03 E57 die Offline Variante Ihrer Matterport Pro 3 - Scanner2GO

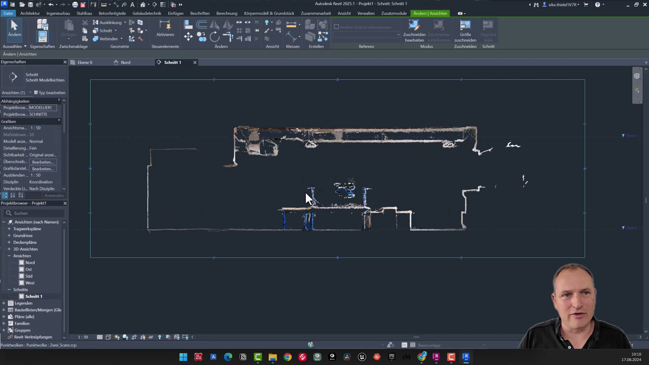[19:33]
Die Sachen sind da. Die ganz filigranen Sachen, die sind natürlich nicht so fein wie jetzt bei einem teuren Laserscanner, sage ich mal. Aber um jetzt grundsätzlich was zu modellieren, kann man damit absolut arbeiten. Und dann könnte man halt einen Schnitt wieder machen in der Horizontalen oder könnte sich die jeweilige Ebene einblenden und könnte dann digitalisieren. Sie können die E57 der Metaport-Geschichte für die Autodesk-Welt herunterladen und können sie in ein Recap konvertieren.
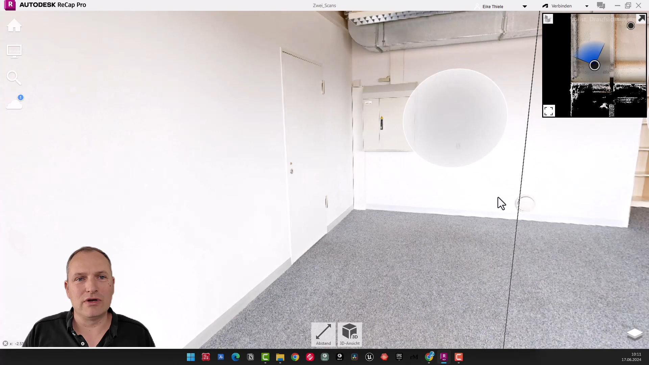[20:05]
Es empfiehlt sich immer die Recap-Ansicht auf der einen Seite und die Autodesk-Applikation auf der anderen Seite oder auf dem zweiten Monitor darzustellen, um dann besser damit arbeiten zu können und um auf der einen Seite die Visualisierung zu haben und auf der anderen Seite in der Konstruktion arbeiten zu können.
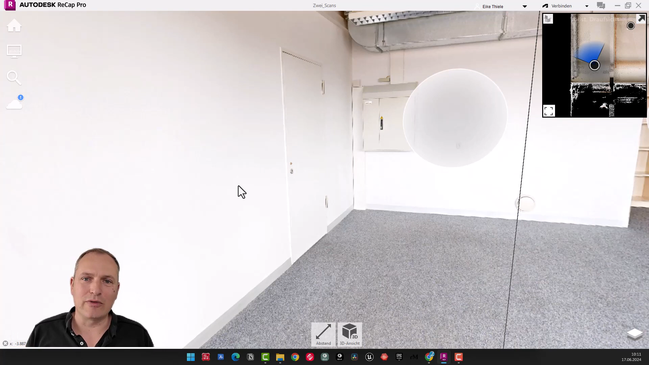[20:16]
Wie gesagt, hier nochmal symbolisch als Beispiel. Beispiel, wenn Sie hier so einen Vorsprung sehen, dann wissen Sie halt, es ist ein Kabelkanal und dann können Sie die Wand natürlich glatt drüber ziehen und können sich dann überlegen,
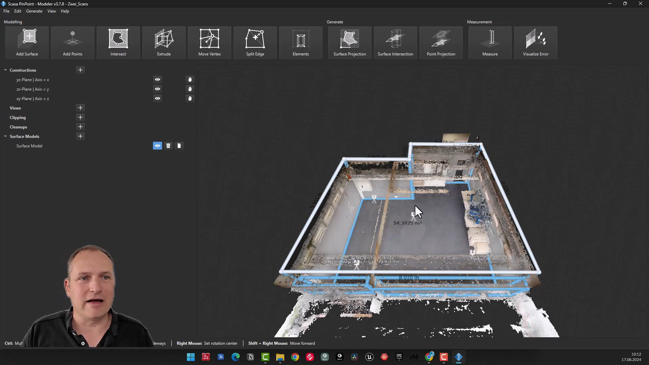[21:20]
Was ich hier gemacht habe, ich habe das einfach mal reingeholt und ich könnte jetzt, und das ist jetzt Achtung für alle, die ein ganz einfaches CAD-System haben, stellen Sie sich vor, Sie wollen gar nicht modellieren,
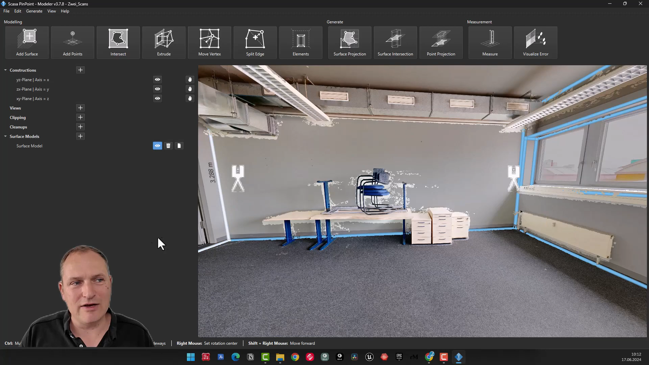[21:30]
Sie wollen einfach nur eine Konturlinie.
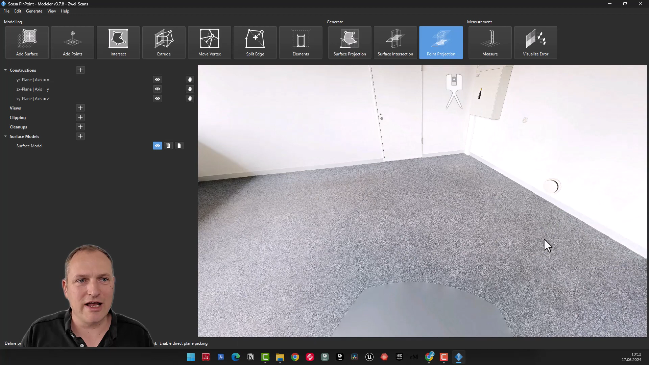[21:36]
Dann kann man hier über Point Projection hergehen, kann den Boden fangen, hat dann eine Bezugsebene, kann dann sagen,
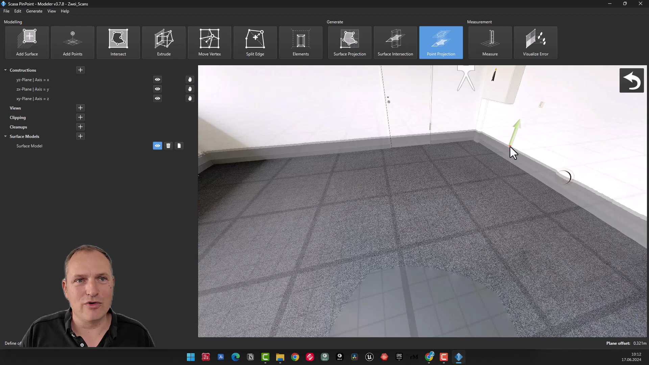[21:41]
ich möchte hier in der Höhe eine Schnittansicht erzeugen, machen hier einfach 2D-Punkte oder 2D-Linie.
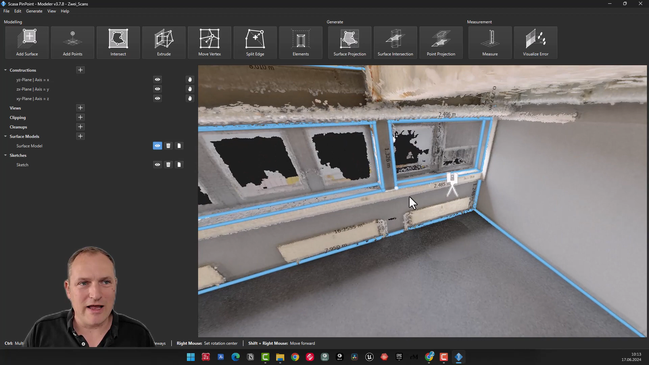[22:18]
Dann könnte man hergehen und könnte sagen, okay, ich nehme hier einfach meine Punkte. Oh, da war die Stimme weg. Und dann klicke ich einfach mal hier und hier zwei Punkte an, sage hier noch, okay, ihr seid eine Brüstungshöhe. Und sage, okay.
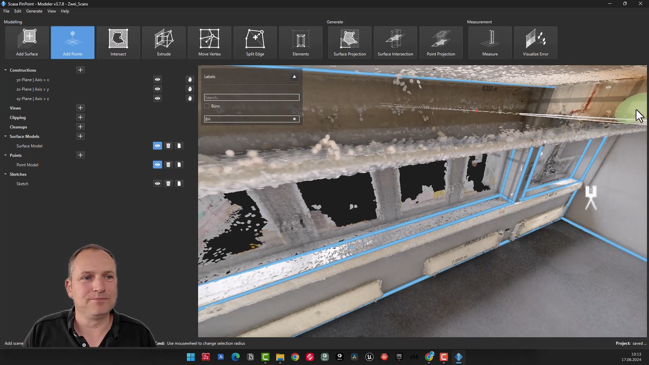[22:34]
Und wenn wir jetzt in unseren Schnitt zurückgehen, in unseren Punktwolkenschnitt, dann können wir die hier einfach mit einblenden.
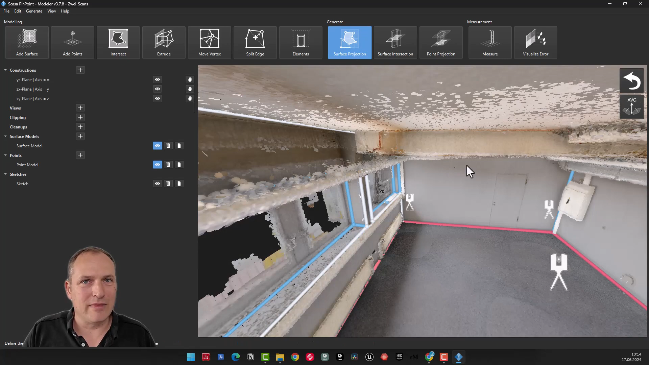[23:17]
und mache das mal in Richtung Z. Dann habe ich hier schon meine Konturlinie und auch hier kann ich dann im Prinzip die Punkte einblenden, die Höhenpunkte und kann sie mit ausgeben.
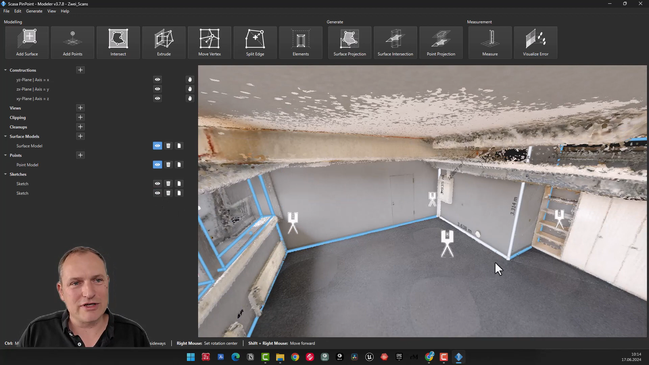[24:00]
Sie sehen jetzt hier, ich habe hier das Grundrisspolygon modelliert, dann gibt es über 3D-Modellierung Extrude, kann ich das einfach hochziehen, relativ schnelle Sache. Wenn ich da mal rauszoome und drücke mal die V-Taste, dann sehen Sie auch hier, ich habe hier ein 3D-Modell schon direkt erzeugt.
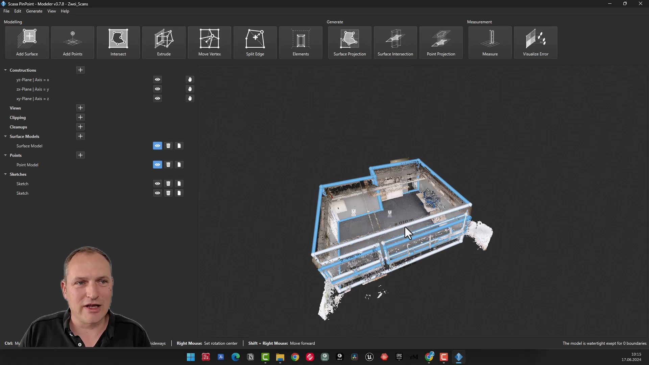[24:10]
Und da gibt es dann zum Beispiel im Pinpoint die Möglichkeit Grundriss. Also sagen wir mal, Sie möchten einfach nur DXF-Pläne machen von den Räumen und das soll einfach und schnell gehen.
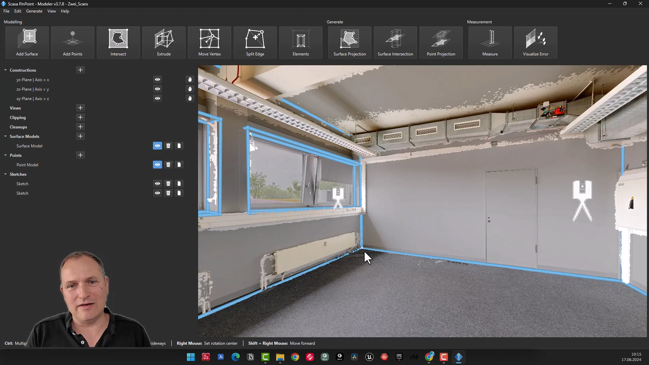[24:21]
Dann können Sie jemandem zeigen, wie die 2D-3-Modellierung funktioniert und dann kann der hergehen und wenn der im Prinzip Räume, Türen, Fenster etc.
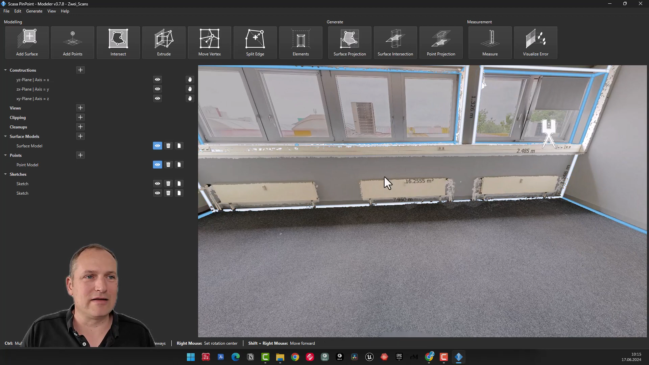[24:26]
modelliert hat, kann er hier einfach über Generate Floorplan. Da muss ich natürlich die einzelnen Räume auswählen. Ich muss hier die Balkonflächen auswählen und ich muss auch die Treppenbereiche auswählen. Aber dann kann ich halt sagen, projiziere mir das Ganze wieder in Z-Richtung